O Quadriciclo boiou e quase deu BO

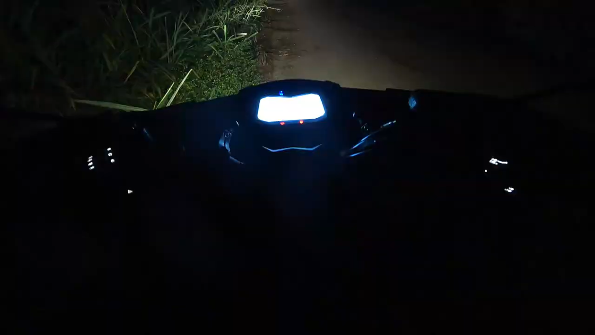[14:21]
A gente tá esperando ali o pessoal chegar. Aí achei bacana isso aqui pra mostrar pra vocês, ó. Que tá completamente escuro, se eu desligar o farol aqui, ó. Tá tudo escuro.